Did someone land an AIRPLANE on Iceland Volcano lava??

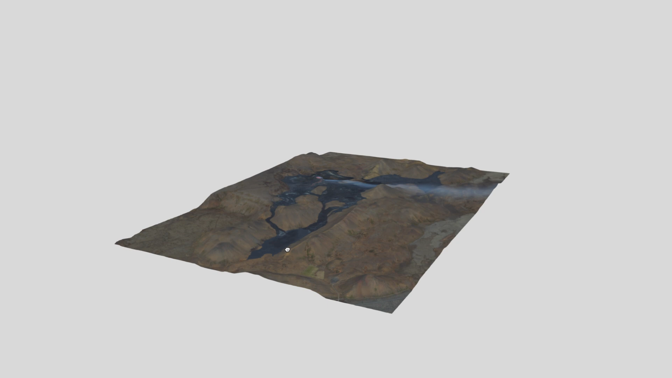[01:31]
region and then I'm gonna rotate just a little bit more so that we can just kind of then with the mouse scroll forward to zoom in
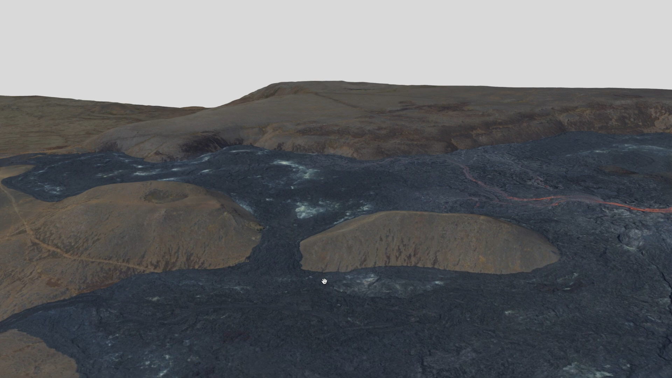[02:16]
see some of the trails I have that are now gone that I remember like
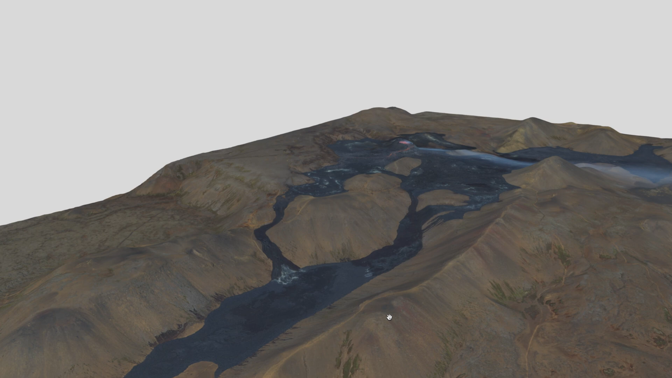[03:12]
it's all along the tip of the mountain this long mountain and I believe you could get up to this hill here and see it